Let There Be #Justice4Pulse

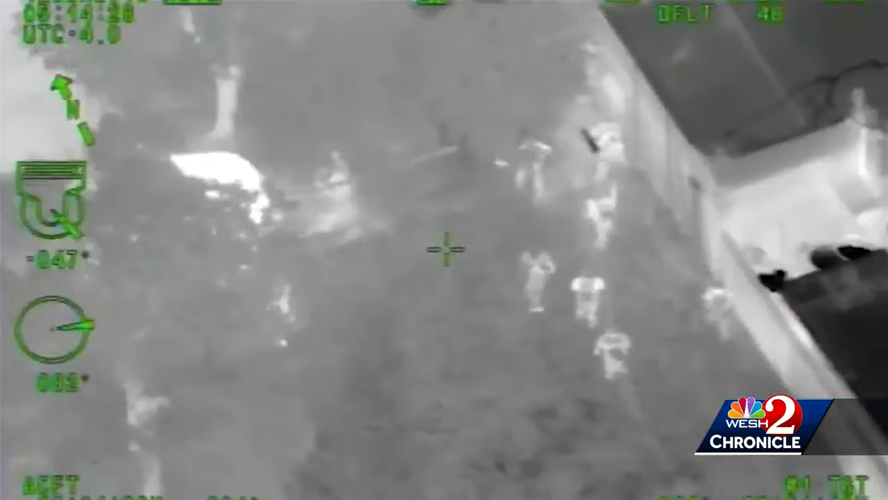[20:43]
After a second SWAT attempt, officers got the cousins out of the club. It was too late for Akira.